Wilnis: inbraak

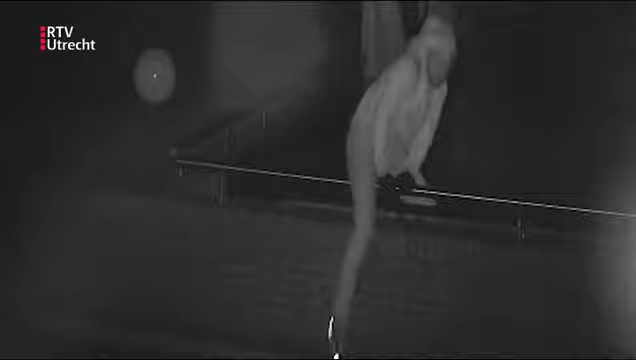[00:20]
Dat is op het terrassen van het restaurant, rond kwart voor één die nacht.
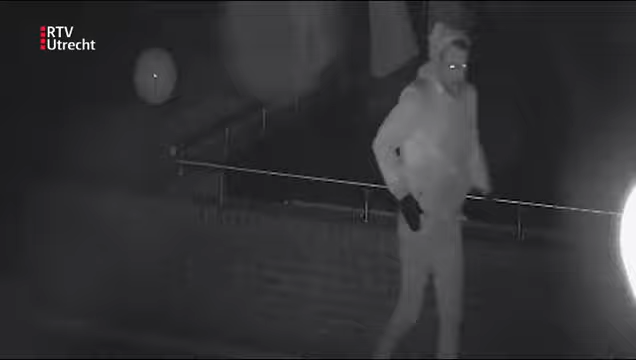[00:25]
Ze kijken dan wat rond, zoeken waarschijnlijk een goede plek om het gebouw binnen te komen. Dan zagen we ze net nog even goed in beeld.